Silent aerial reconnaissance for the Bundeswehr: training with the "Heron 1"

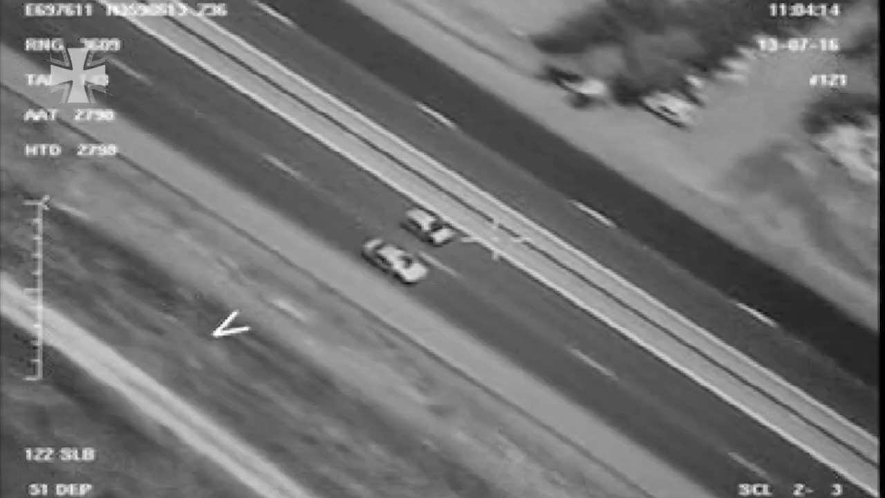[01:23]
Whether it's cars, homes or people, the Heron can create video material and stills.
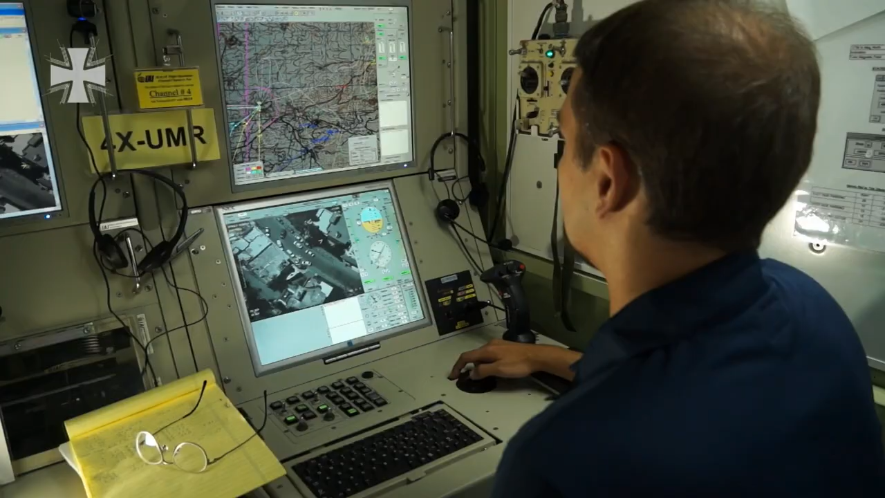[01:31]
The files can be transmitted in near real time, not only to specialists like aerial footage interpreters, but also directly to soldiers on the ground.